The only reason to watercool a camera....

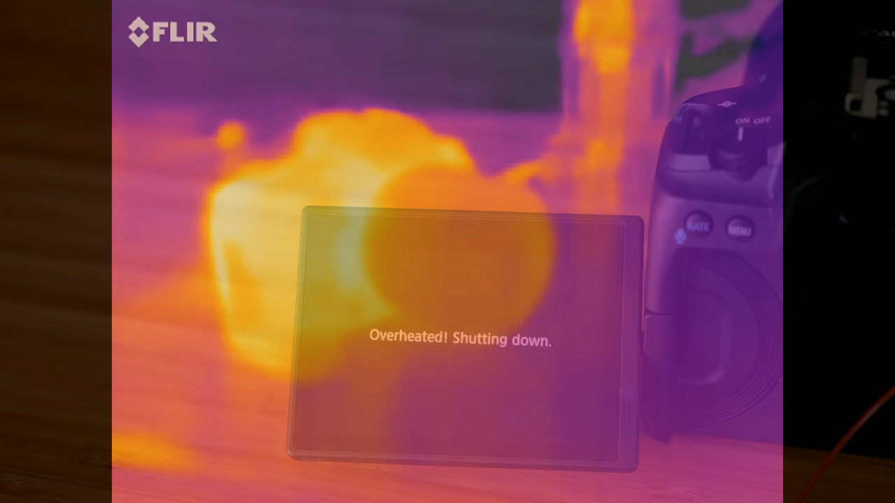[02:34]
Taking a look at it through a thermal camera we can begin to see a few hints of the problem as there's definitely
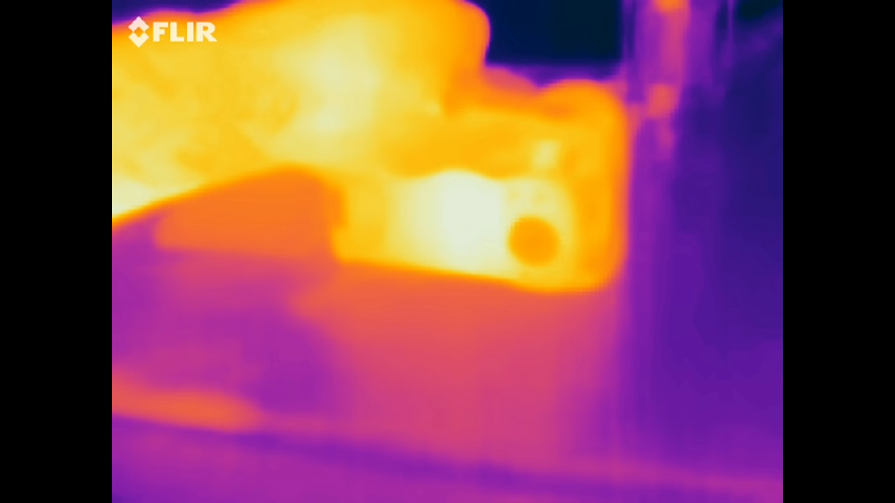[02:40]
a visible hot spot on the back after just five minutes of recording as if there's a heat generating component just behind this plastic.
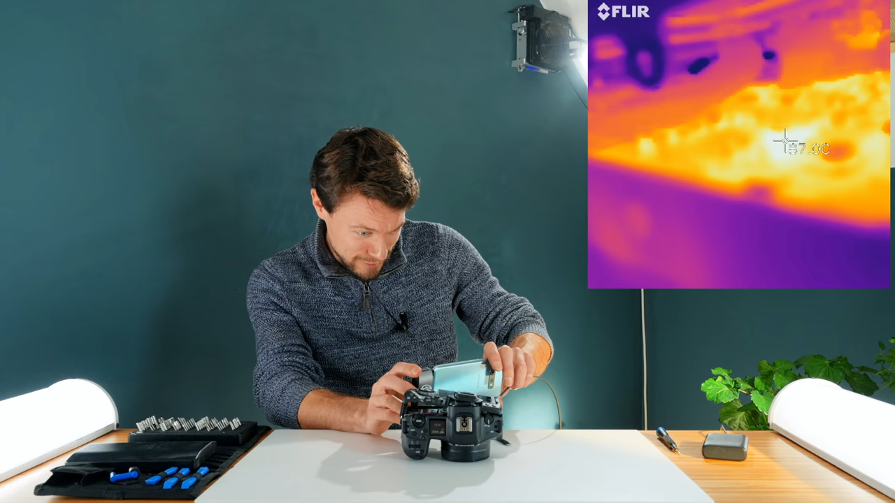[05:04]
Let's see if we can work out what the area of the processor itself is underneath. Okay so the PCB area around the
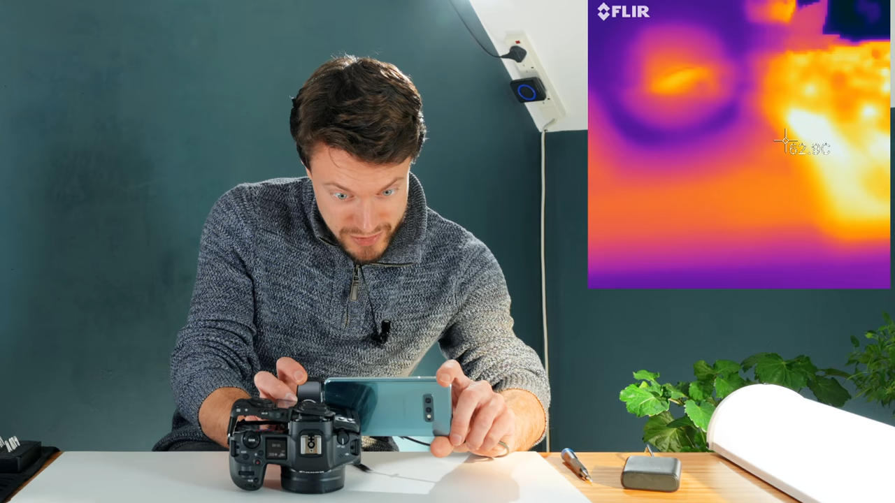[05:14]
processor is about 82 degrees celsius and that's not the processor itself that's just the PCB area around it. So to me that definitely does look like it is getting hot and it sure does look like the processor is the cause of that heat.
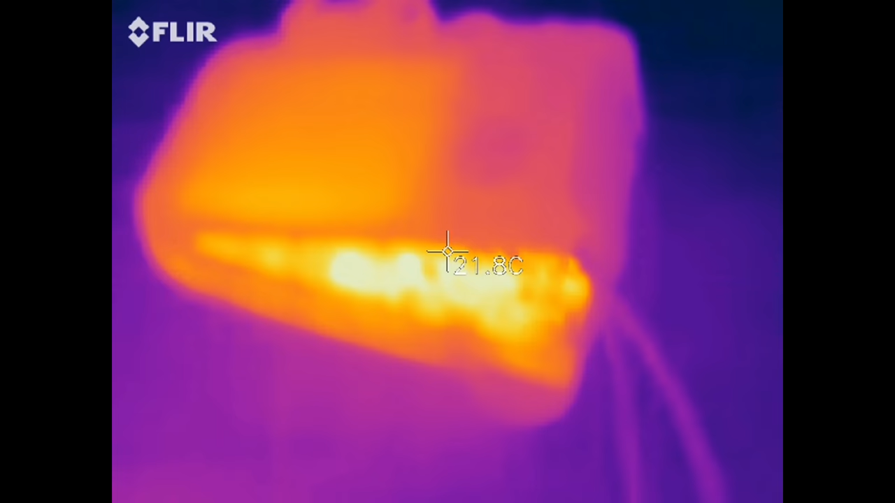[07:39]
Right so we've just oh no oh it's not hot it's not even warm that's the crazy thing it's
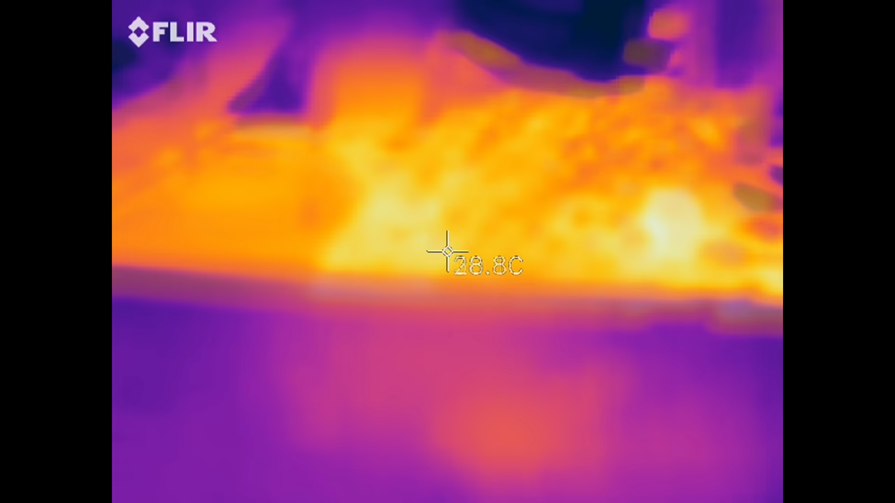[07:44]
On screen: spot 28.8°C
not even warm the whole thing is cold. That is ridiculous.
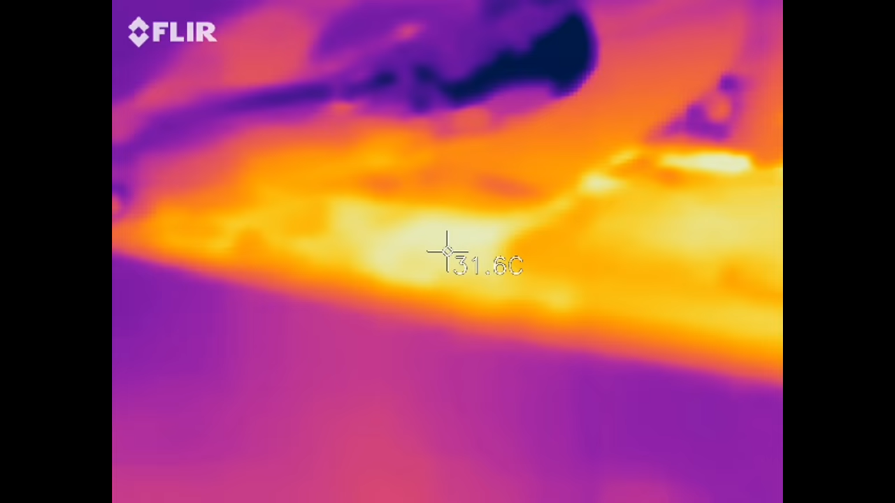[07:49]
Well to be honest I was sort of expecting something like this to happen because there's been a lot of speculation on the internet that the overheating on here is
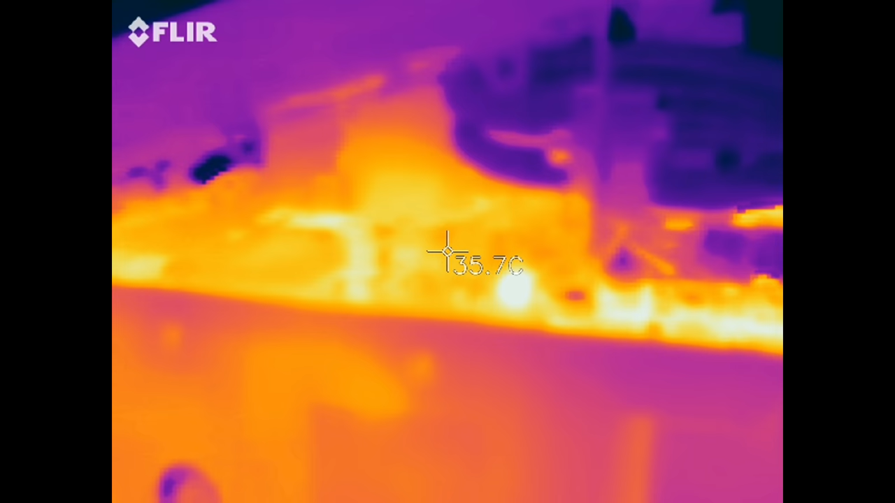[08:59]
Taking a look at it through the thermal camera again shows that the internal temperatures remain less than half of what they were originally and briefly turning
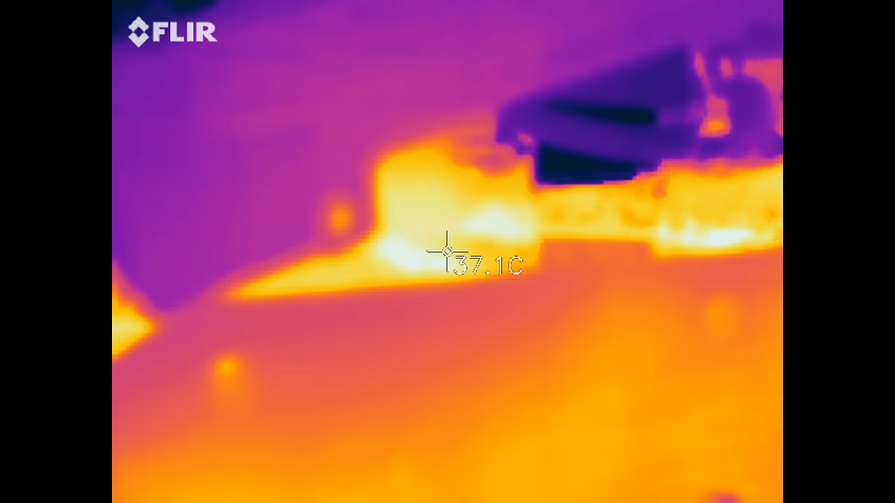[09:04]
On screen: spot 37.1°C
off the
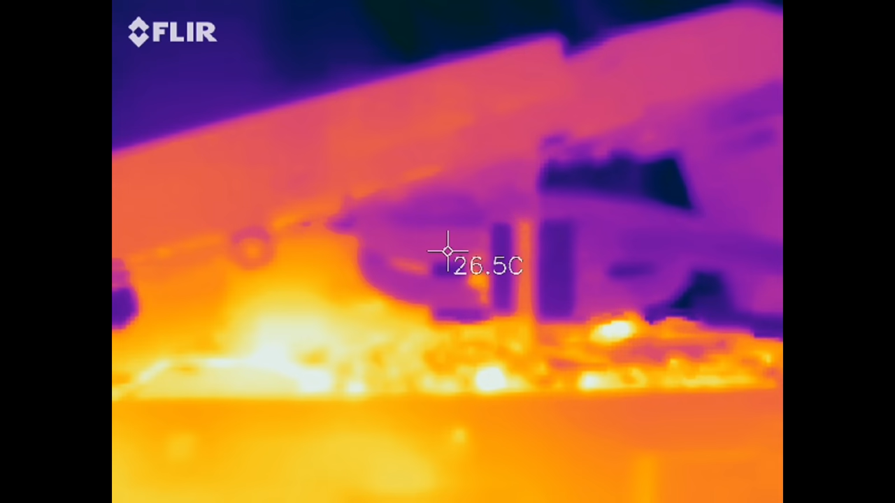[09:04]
On screen: spot 26.5°C
water cooling shows the whole area rapidly increase in temperature reaching nearly 70 degrees after just a few minutes.
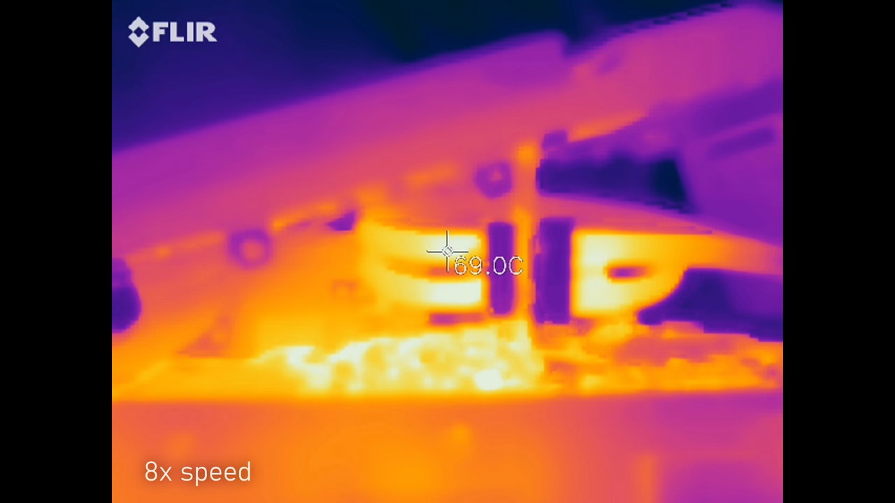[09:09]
The tubing isn't designed for these temperatures however so I decided to quickly turn it on again before things got out of hand.